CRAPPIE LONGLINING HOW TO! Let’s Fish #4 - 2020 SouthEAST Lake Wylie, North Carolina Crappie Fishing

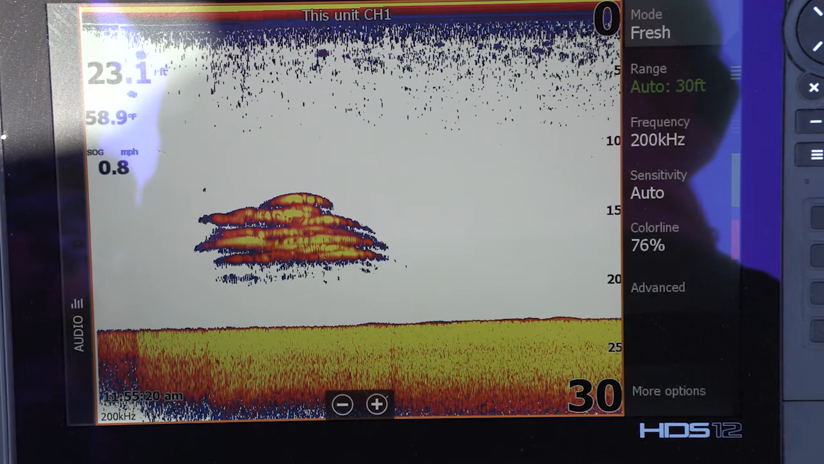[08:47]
On screen: depth 23.1 ft, water 58.9°F, speed 0.8 mph
You can actually see the fish before your bait comes across them which is a cool thing because you kind of know when the chance is you're going to get a bite.
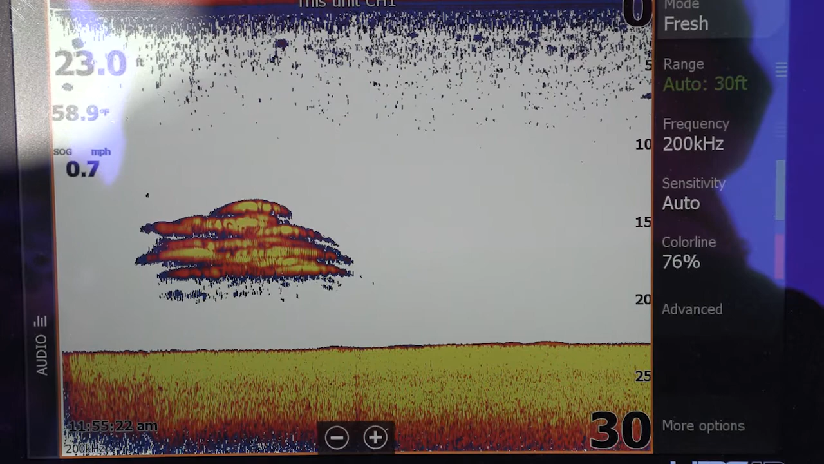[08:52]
On screen: water 58.9°F, speed 0.7 mph
Not a big one, he would be a keeper.
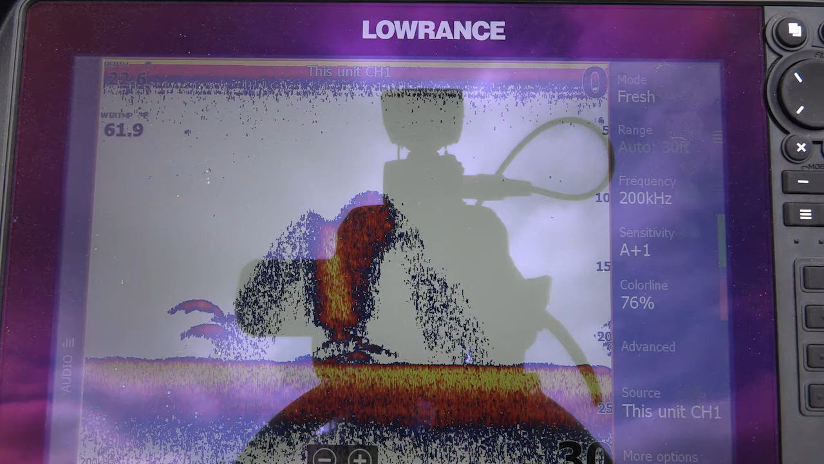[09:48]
and some scattered crappie I've got a better chance of dragging through them and getting a bait in front of a fish.